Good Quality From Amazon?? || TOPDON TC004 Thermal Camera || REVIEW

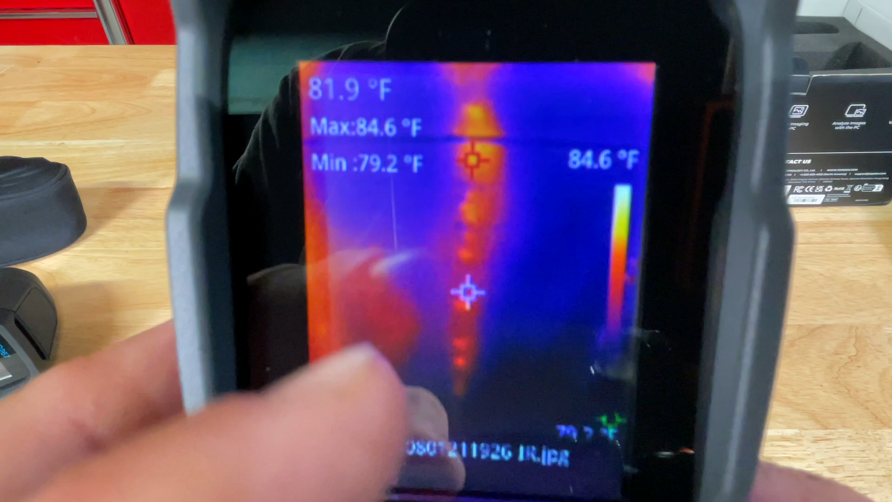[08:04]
On screen: spot 81.9°F, max 84.6°F, min 79.2°F, scale top 84.6°F
the screws in the walls behind the drywall oh there's a little trap door for my attic space
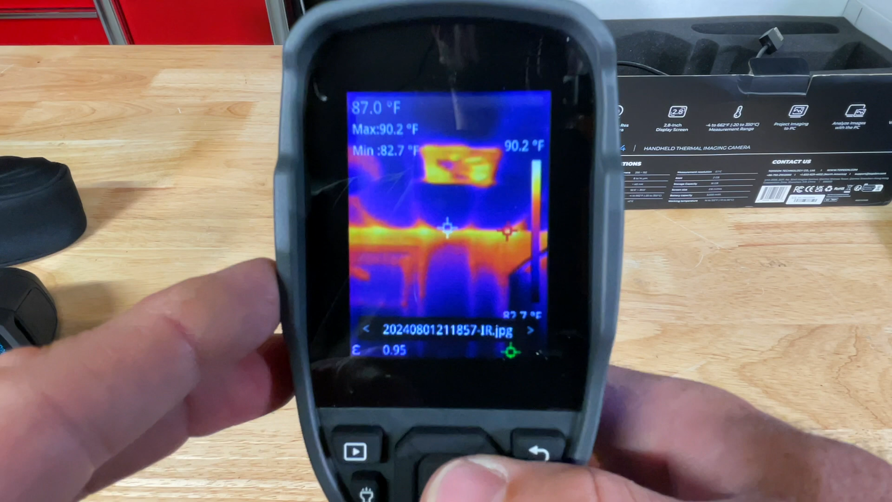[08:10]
On screen: spot 87.0°F, max 90.2°F, min 82.7°F, scale top 90.2°F
that's in my bedroom hallway look at the screws
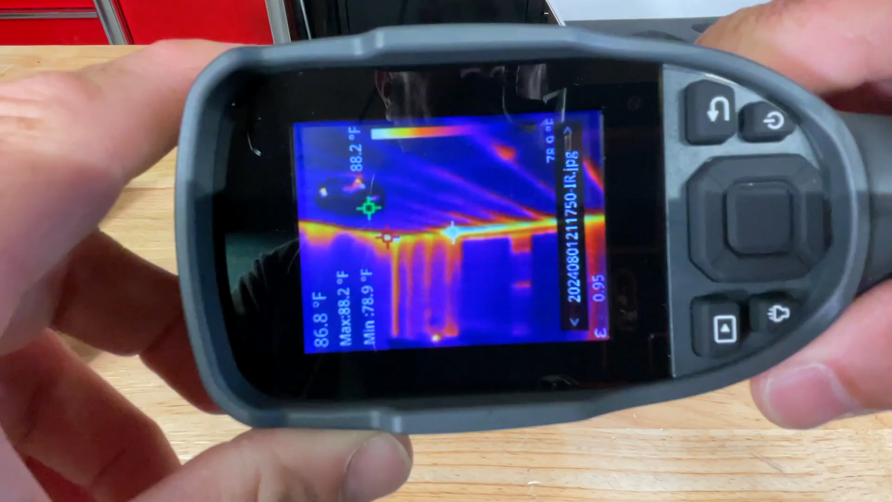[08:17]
On screen: spot 86.8°F, max 88.2°F, min 78.9°F
it's wild man it's the corner of my bedroom not
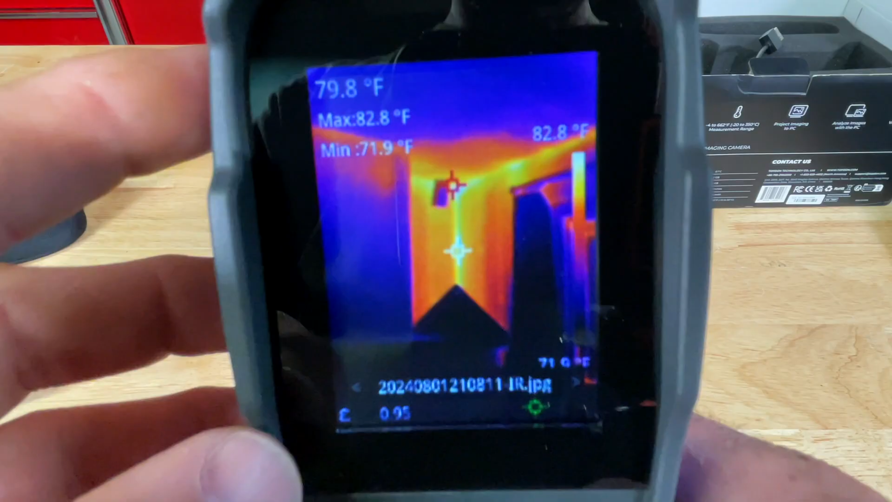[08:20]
On screen: spot 79.8°F, max 82.8°F, min 71.9°F, scale top 82.8°F
good house built in 1955
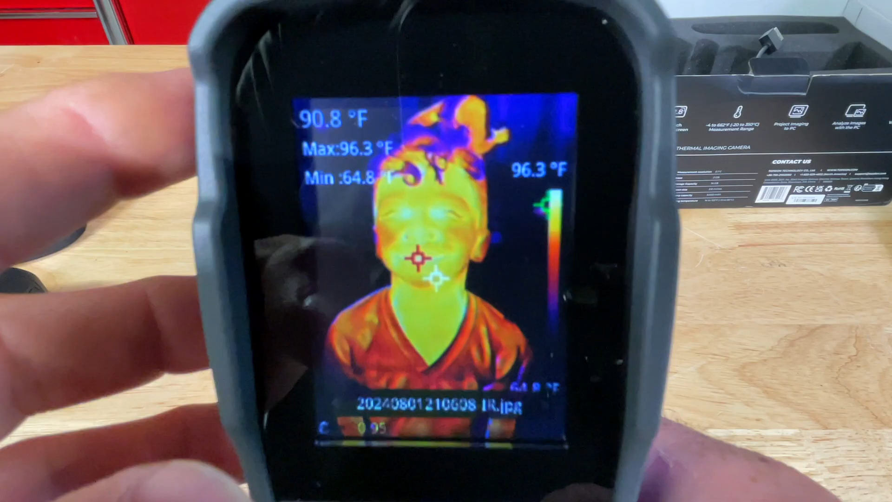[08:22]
On screen: spot 90.8°F, max 96.3°F, scale top 96.3°F
very good images out of this
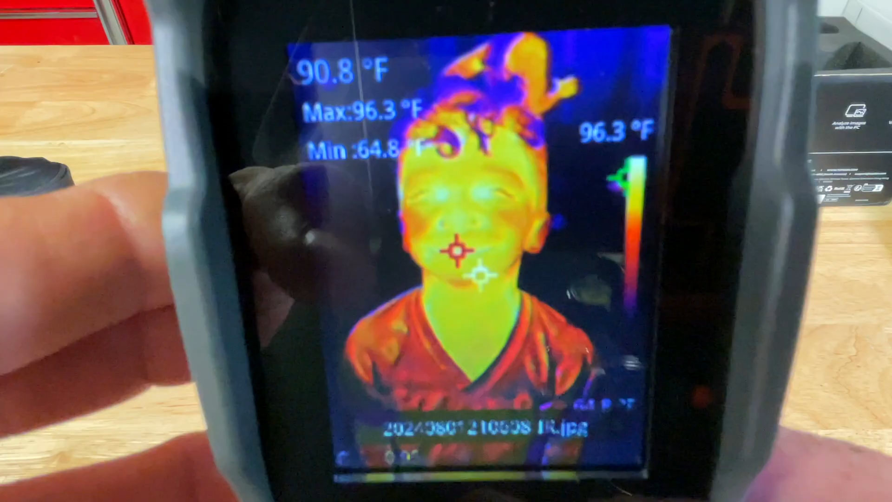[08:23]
On screen: spot 90.8°F, max 96.3°F, scale top 96.3°F
budget camera
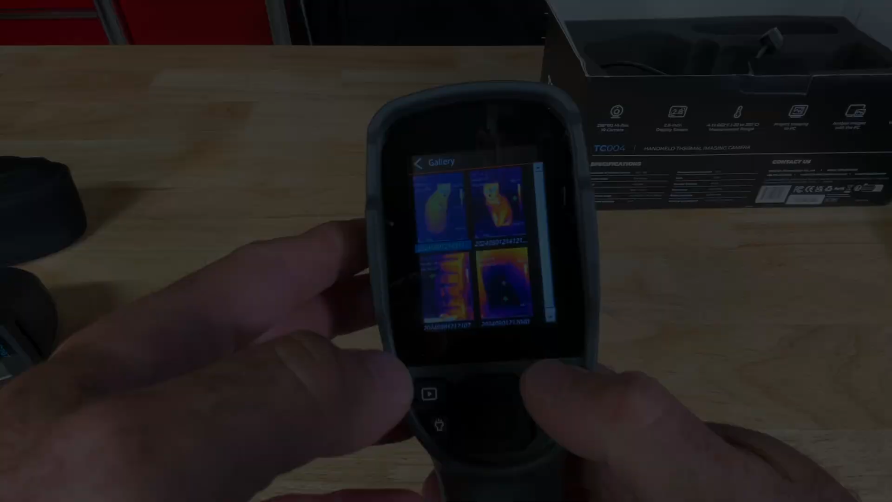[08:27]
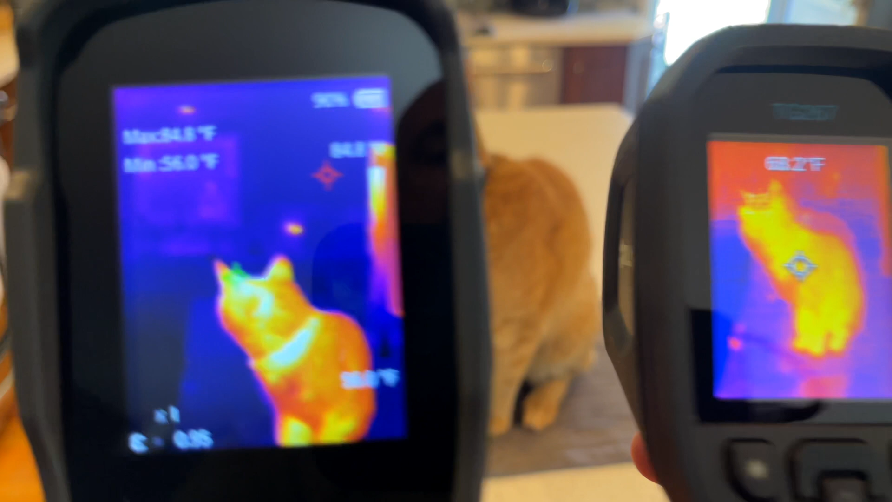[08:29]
you can see the refresh rate is a little bit different you can see me in the reflection
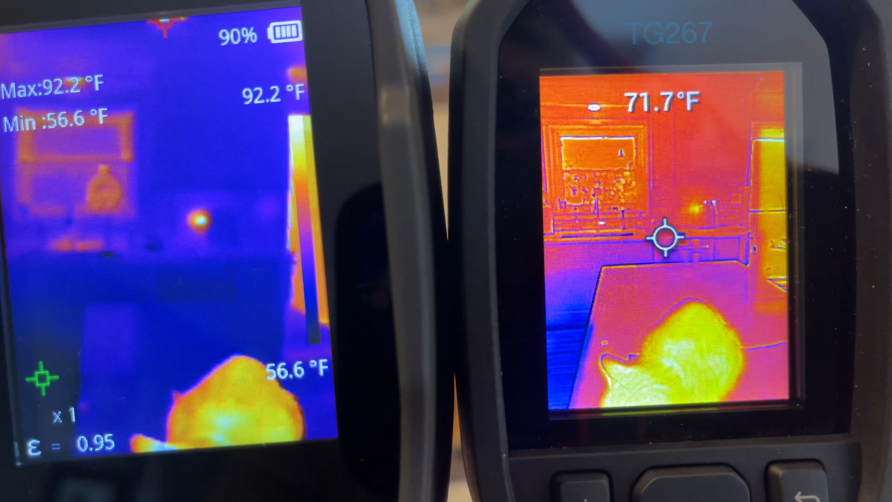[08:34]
On screen: spot 71.7°F, max 92.2°F, min 56.6°F, scale top 92.2°F, scale bottom 56.6°F
of the window over there on the top left that's my reflection
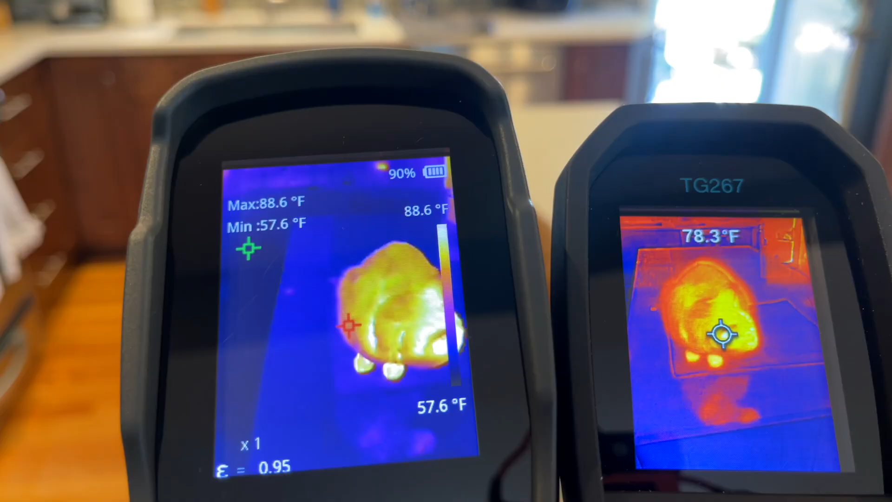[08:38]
On screen: max 88.6°F, min 57.6°F, scale top 88.6°F, scale bottom 57.6°F
but they do tend to have
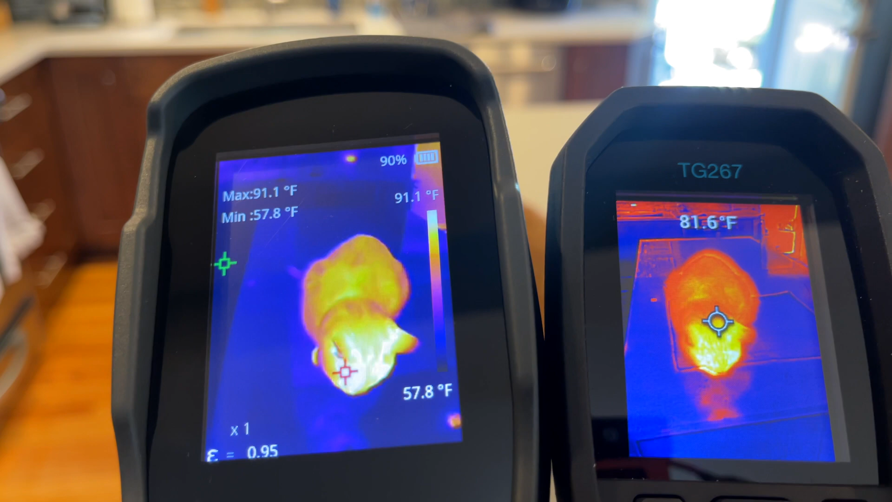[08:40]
On screen: max 91.1°F, min 57.8°F, scale top 91.1°F, scale bottom 57.8°F
different refresh rates although both will stutter there's a cat in the sun spot
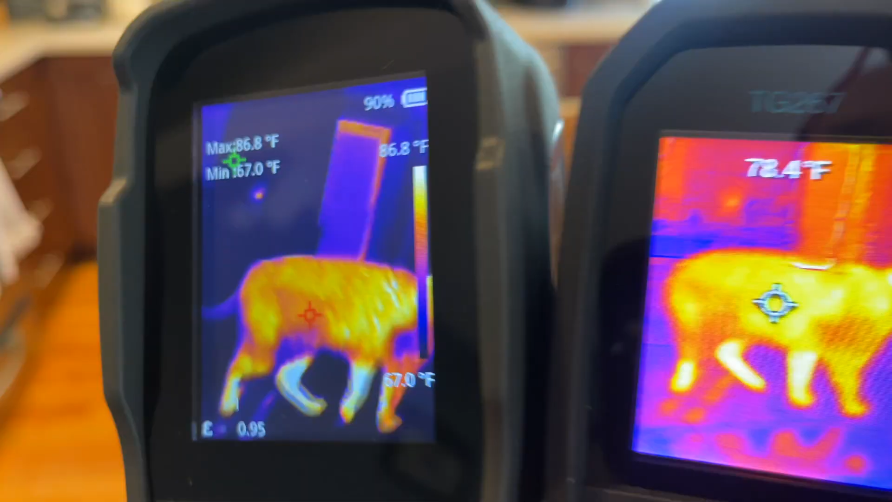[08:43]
On screen: max 86.8°F, min 67.0°F, scale top 86.8°F, scale bottom 67.0°F
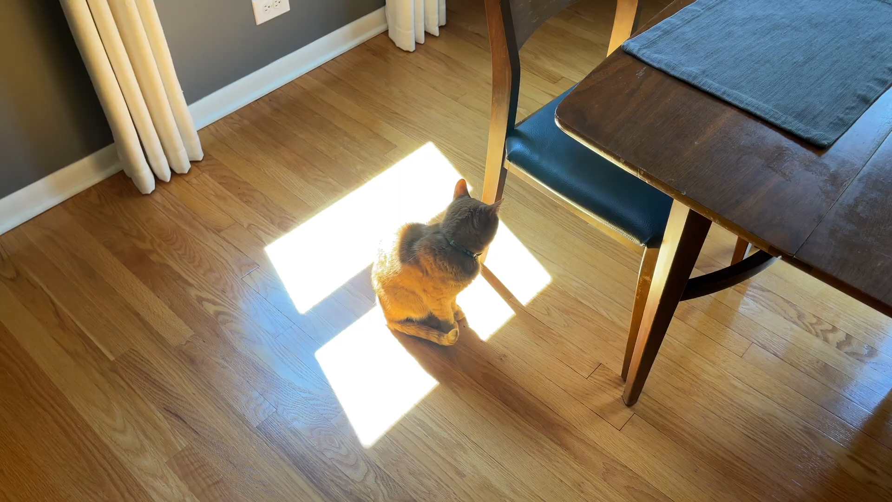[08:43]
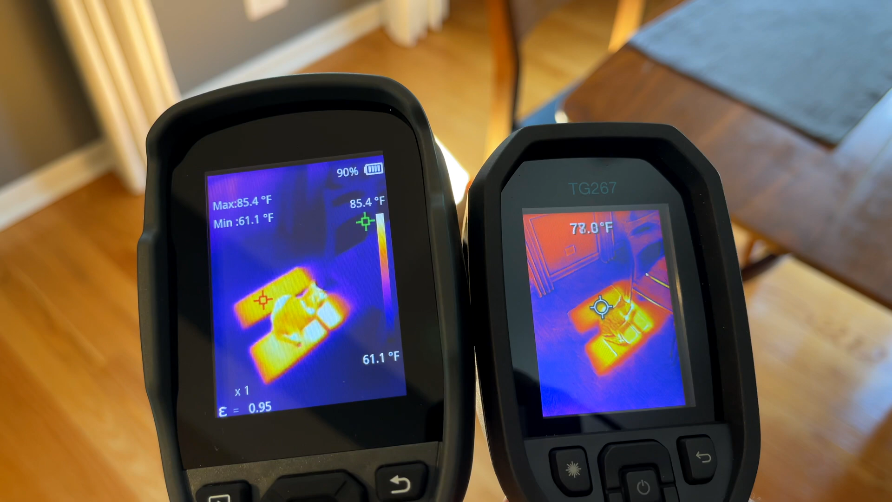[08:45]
On screen: max 85.4°F, min 61.1°F
i do like the high low on the top down
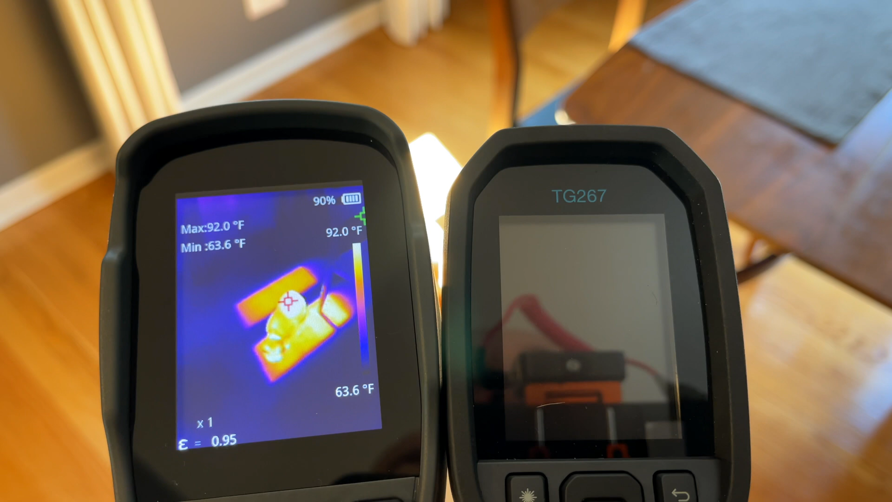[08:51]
On screen: max 92.0°F, min 63.6°F, scale top 92.0°F, scale bottom 63.6°F
this one times out too fast it's probably in the settings
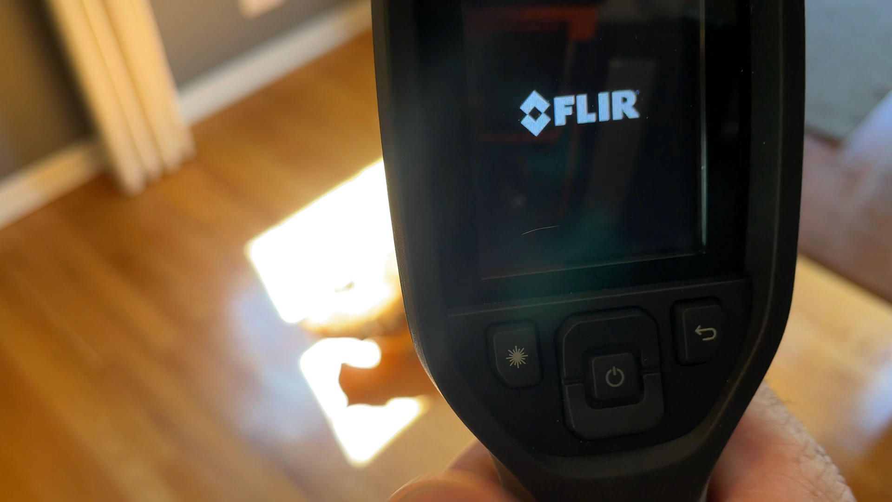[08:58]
and it does take a while to load come on come on
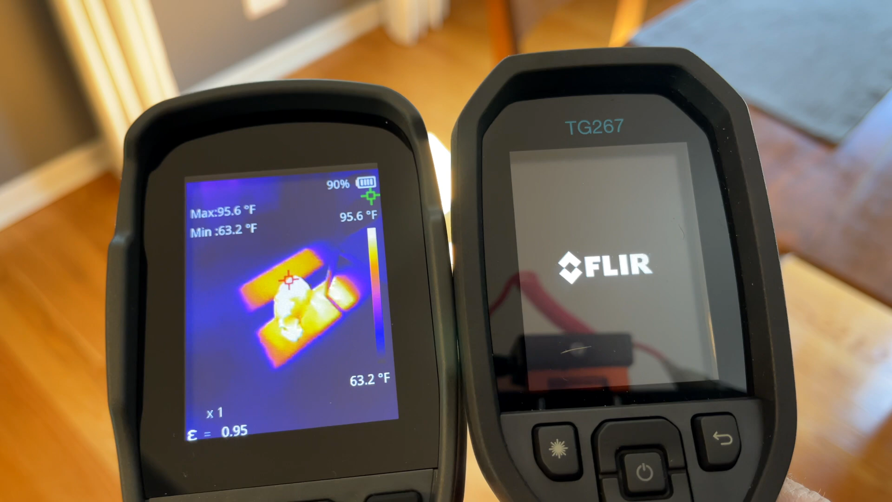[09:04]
On screen: max 95.6°F, min 63.2°F, scale top 95.6°F, scale bottom 63.2°F
uh there we go i don't see a zoom feature on the flare it
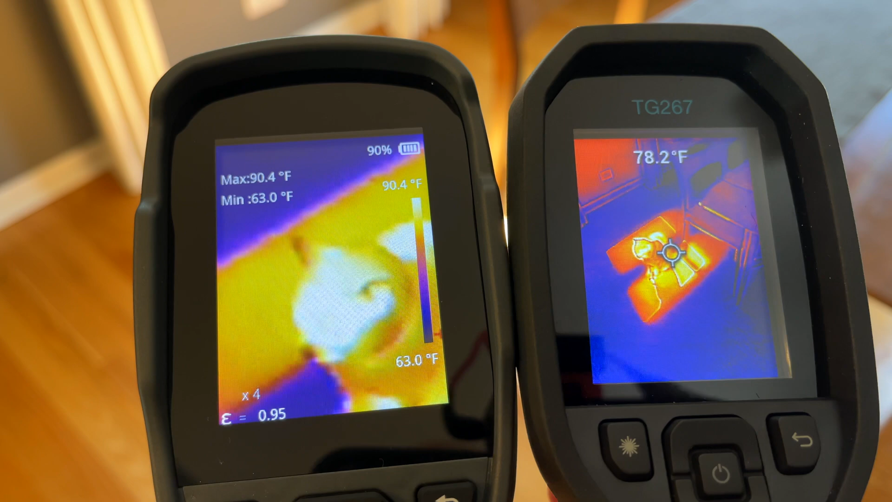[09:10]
On screen: spot 78.2°F, max 90.4°F, min 63.0°F, scale top 90.4°F, scale bottom 63.0°F
could be there but i just might not be finding it here there's only up and down buttons
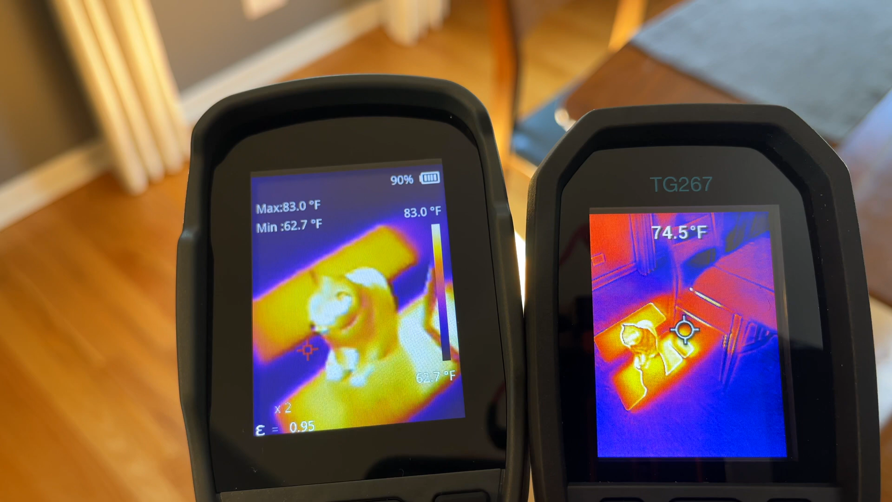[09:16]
On screen: spot 74.5°F, max 83.0°F, min 62.7°F, scale top 83.0°F
magnified twice magnified four times so three levels of magnification on the
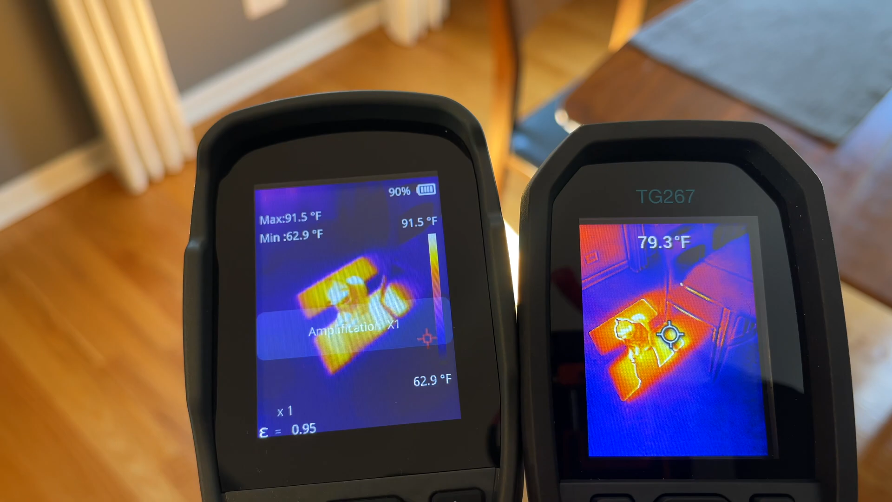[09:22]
On screen: max 91.5°F, min 62.9°F, scale top 91.5°F, scale bottom 62.9°F
top time